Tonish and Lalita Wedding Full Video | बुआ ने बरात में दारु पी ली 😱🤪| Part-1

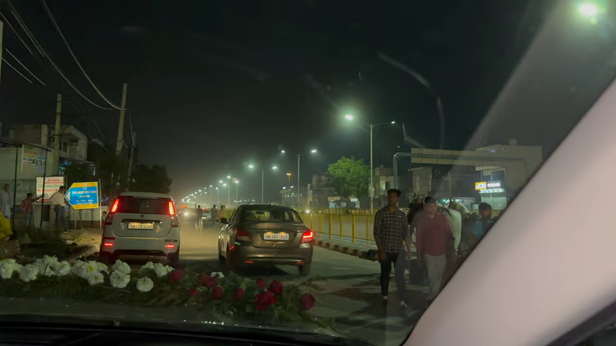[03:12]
ये गाड़ी खड़ी है टोनिस की, इसमें बैठ के जाएगा रथ में राजा बन के।